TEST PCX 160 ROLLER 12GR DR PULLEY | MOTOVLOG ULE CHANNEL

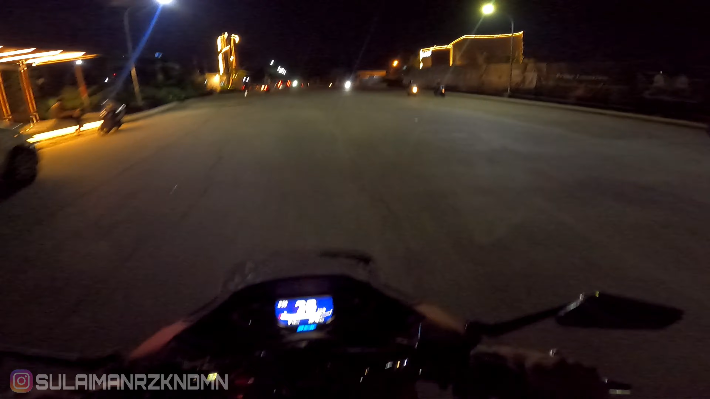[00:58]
raya deh Oh gua demen banget sih memang setelan
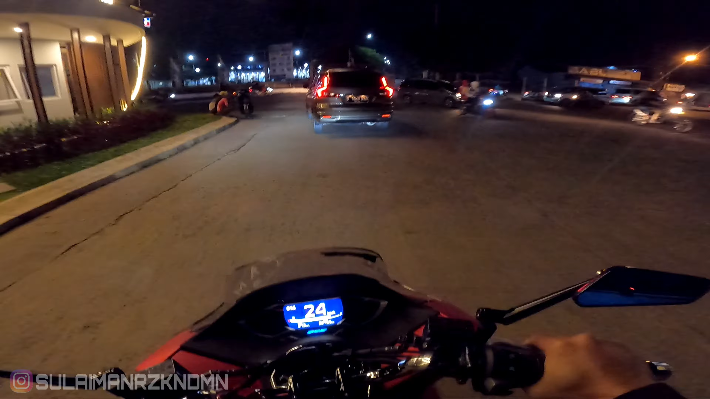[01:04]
seperti ini itu yang yang gua cari gua nggak mau modifikasi terlalu ekstrim yang penting enak aja buat nyalip terus buat touring touring gua tanjakan terutama ini buat tanjakan nih Oke kita coba ya nih gua pantang nih kira-kira di RPM sekarang nih 3 atau 4000 nih Coba gua buka gas tuh
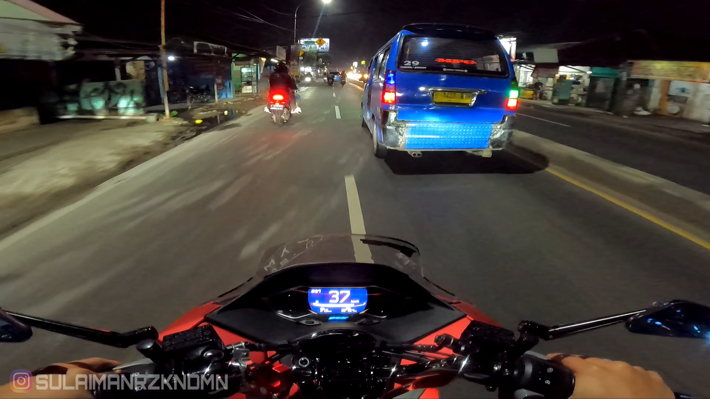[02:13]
ngerti memang maksud tujuannya apa tapi eh kemungkinan memang lebih awet tidak karena semua pijakan itu pas dengan posisinya sliding-nya kemiringan itu pas jadi minim buat gesekan tekanan tinggi karena semuanya tekanannya sejajar atau sama tekanan
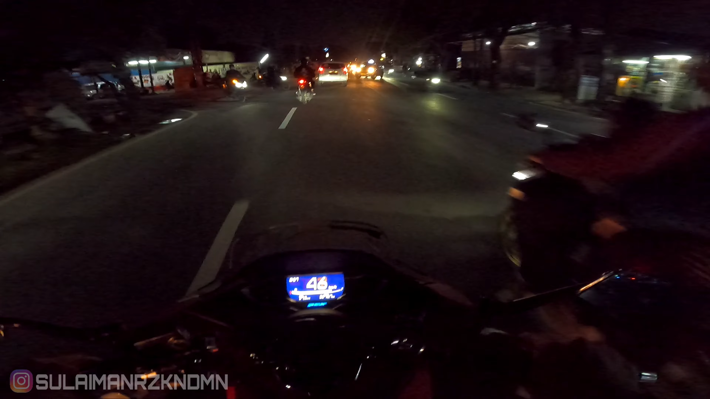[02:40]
up jalanan rame tuh asli ini buat kick-end-down itu enak nih kayak kita bisa nyalip gini nih tutup gas nih tutup gas mau gas lagi uh motor terasanya ngejambak anjay motor standar bisa ngejambak tapi memang bener sih perbedaannya daripada standar enak enak enak nih kita buka
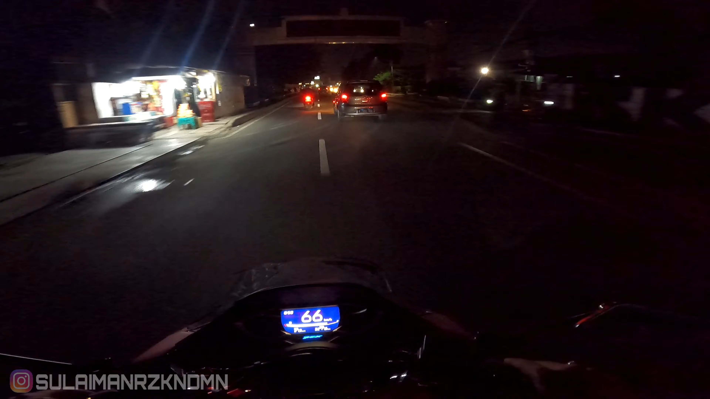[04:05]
tetap dapet di 117 yang pernah go top speed ini motor 117 harus tetap dapet
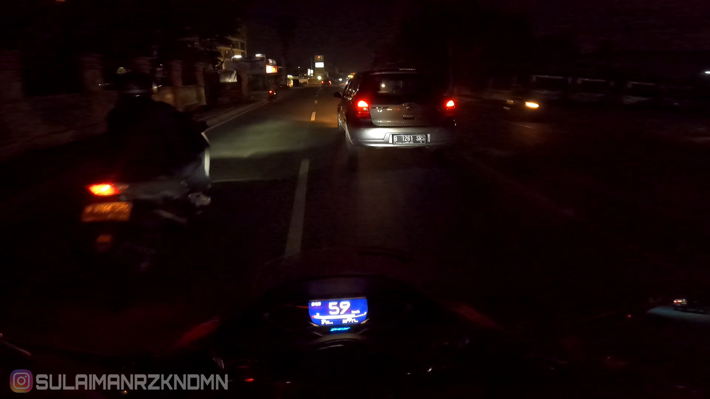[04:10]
karena dibantu putaran bol lebih cepat dan sedangkan 117 kemarin dengan roller stunner itu itu ketahannya dengan limit walaupun enggak apa enggak ada suara limit tetet gitu tapi terasanya tuh memang sudah maksimal limit Oke kita coba buka gas lagi asli asli Wow lubangnya
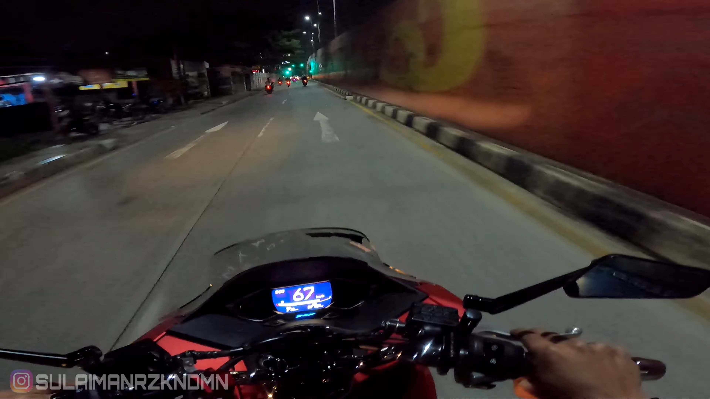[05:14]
sekarang nih jam 9 malam ya jadi jalanan masih rame ya kita juga harus jaga keselamatan diri sendiri juga orang lain jangan sampai membahayakan yang lain jadi kita kita atur lah ngebutnya memang tujuan kita mau ngetes tapi tetap kita atur Oh tapi asli gue demen banget ini responsifnya terutama